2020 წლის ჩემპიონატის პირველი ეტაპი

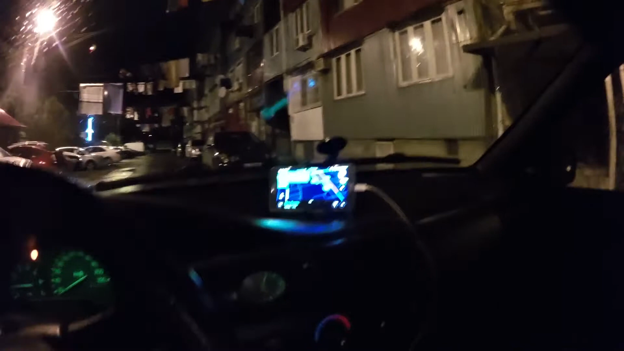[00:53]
Так, GPS-ი ჩავრთეთ. დავაწვევთ ნელელა. რა თქმა უნდა, Golden Like-ი მშვენიერო კარგად ვიცით სადაც არის, მაგრამ დროის ფაქტორი აქვს დროსაც და დროს გავაკონტროლებთ. ესე იგი 2 და საათი და 5 წუთს მიწერს. 130 კილომეტრი. 810 წუთზე უნდა ჩავიდეთ წესით. ესე წერია. ნახოთ აბა.
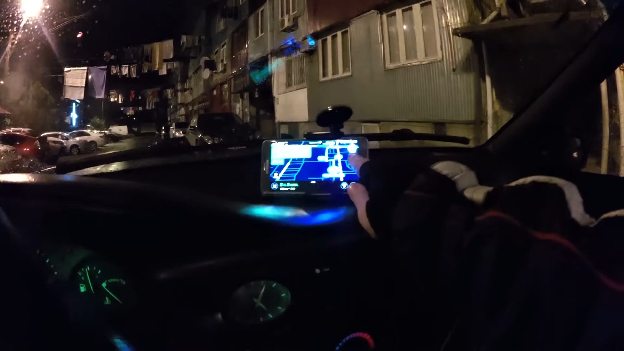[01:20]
აი ასეთი ამიდი გვაქვს ბათუმში. ცოტა გამოვცდი ქალაქს, ეხლა ვართ მეახლოებით ბენზეს ტერიტორიაზე. აქ ასეთი ამინდია.
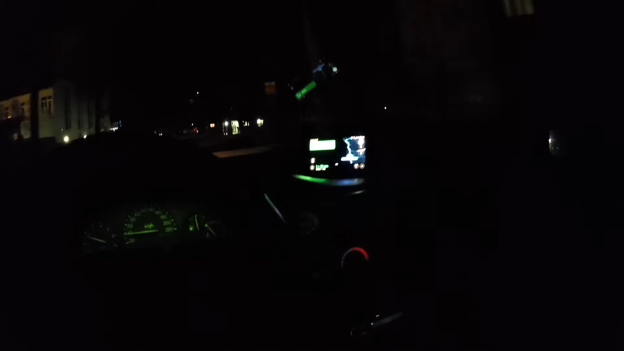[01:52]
წამლები დაგვინიშნა მკურნალოდ და სახში ბრძანდება ქალბატონი. ძალიან მინდოდა რომ წამოსულიყო, მაგრამ ესე გამოვიდა. შემდეგ ტურნირზე აუცილებლად წამოვალოჯეს. აი გავიარეთ კონგულეთი ახლა.
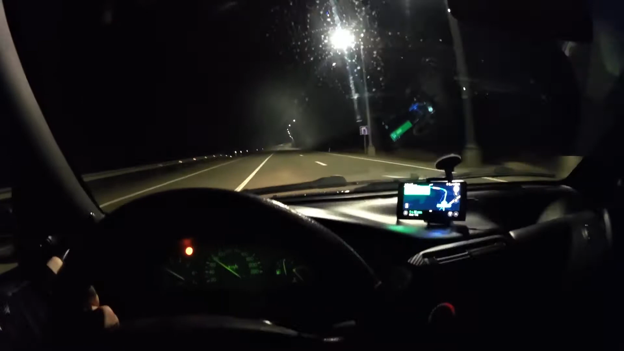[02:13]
ამინდი კიდევ მშვენიერია ჯერჯერობით. ესეც ლანჩ 5. საათზე ნაკლები რჩება, 54 წუთში ვიქნებით ადგილზე.